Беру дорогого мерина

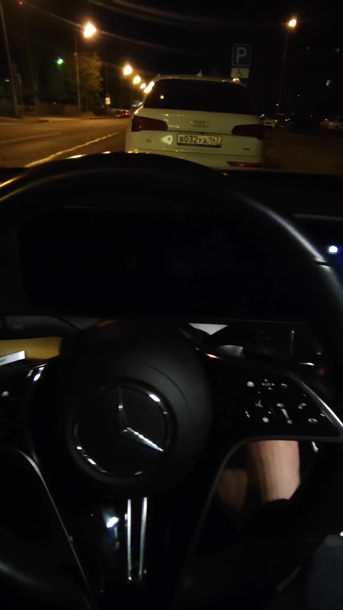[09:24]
Заливась. Нам еще надо проверить, как она ездит, как у нее работает двигатель. Ну, и все в таком духе. Так, руль полностью на себя. Сиденье опускаем.
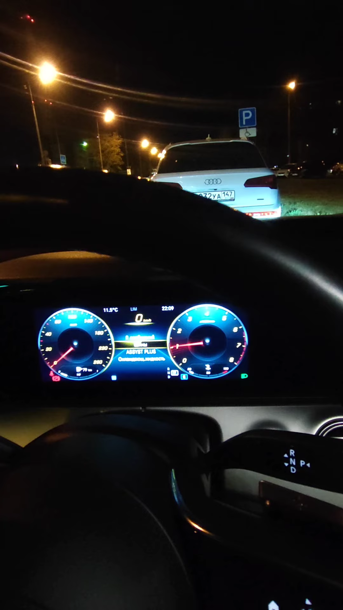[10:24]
Так, так. Проверяем уровень охлаждающей жидкости.